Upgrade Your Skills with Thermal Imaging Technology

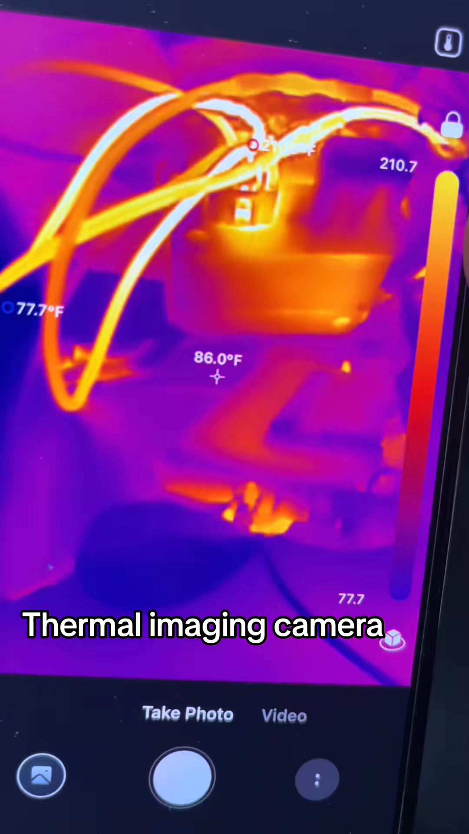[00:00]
On screen: spot 86.0°F
high current draw see how bright yellow they are i bet you if i disconnect that connector it's probably starting to look melted inside okay
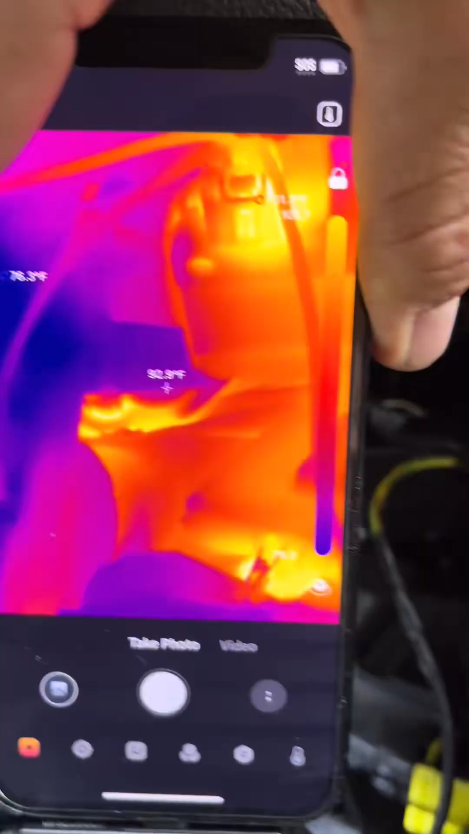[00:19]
on this circuit so look how
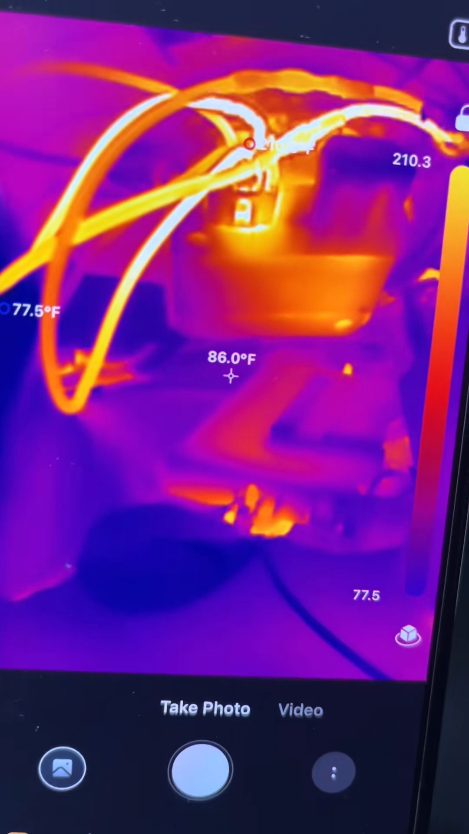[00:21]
On screen: spot 86.0°F
bright those wires are i bet you if i disconnect that connector it's probably starting to look melted inside so i'm going to try to move some of these wires around and